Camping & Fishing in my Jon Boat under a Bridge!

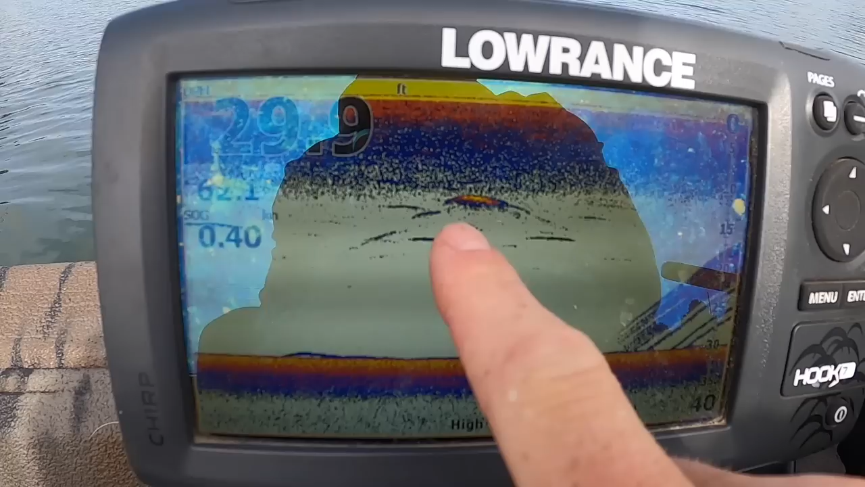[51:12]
Oh, now there's something streaking up off the bottom. Could be a school of striper. I don't know. Anyway, but that's what I'm looking for right there. That's those crappie hanging out chasing the bait. That might be bait right there. I don't know.
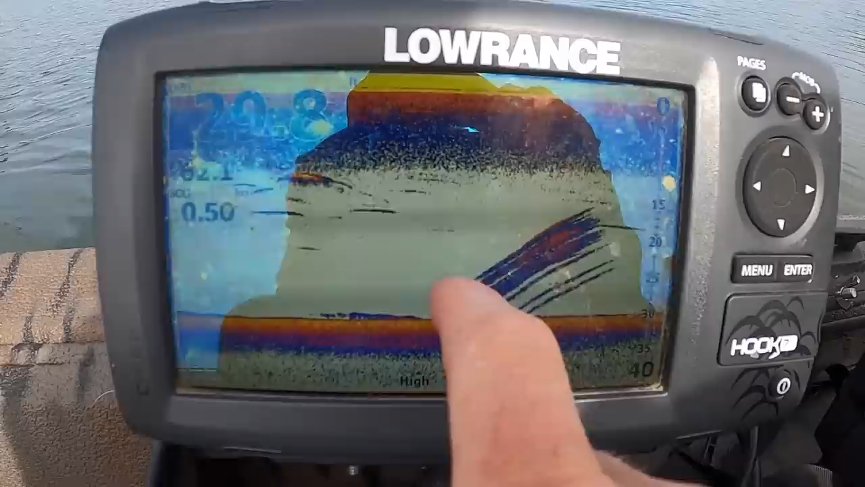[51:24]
It's kind of an odd look. But what we'll do is, when I see that,
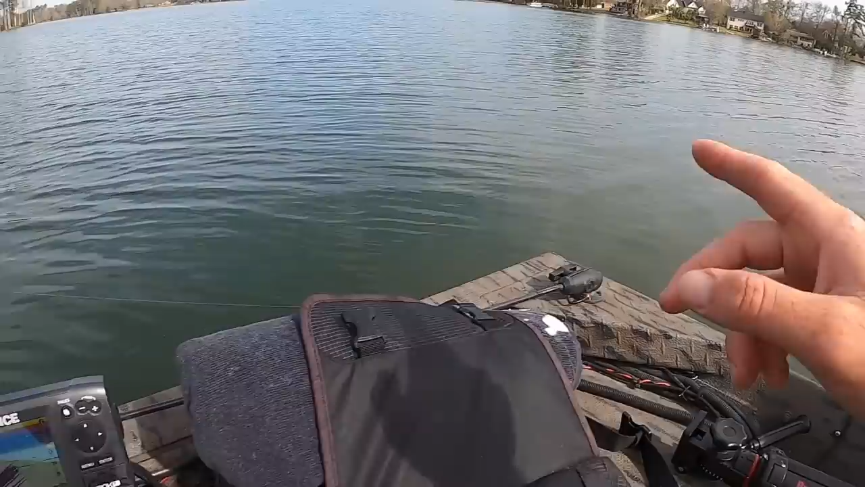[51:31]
is my rods are maybe about 25 feet or so behind the boat, maybe 30 feet.
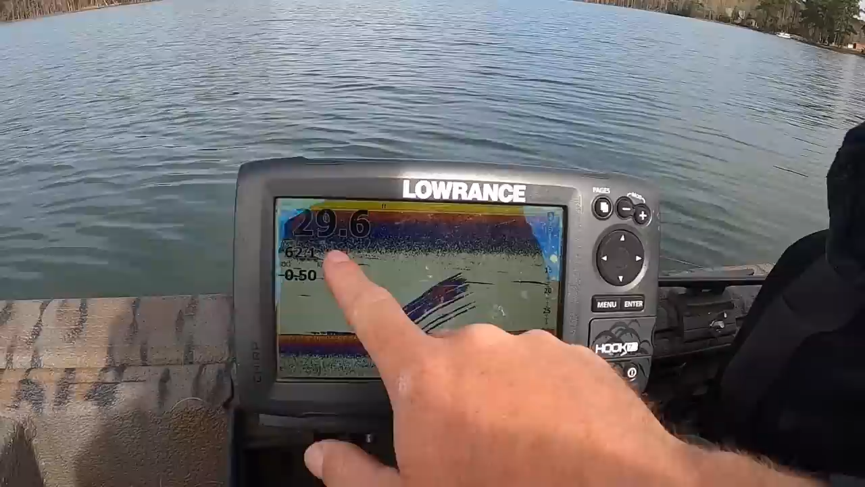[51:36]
So when I see something like that show up, I get real cautious, because I'm thinking we're getting ready to drag some bait over that sign there,
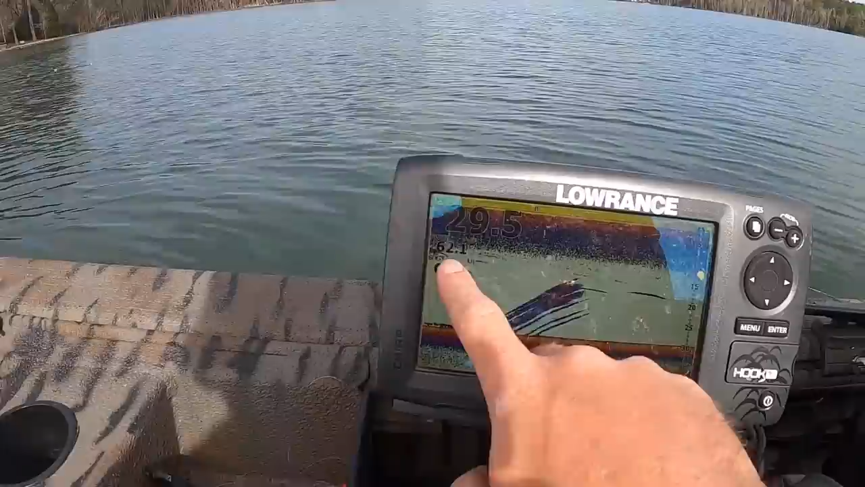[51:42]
which could be a crappie or a striper. I'd take another eaten size striper like we caught yesterday, that's for sure.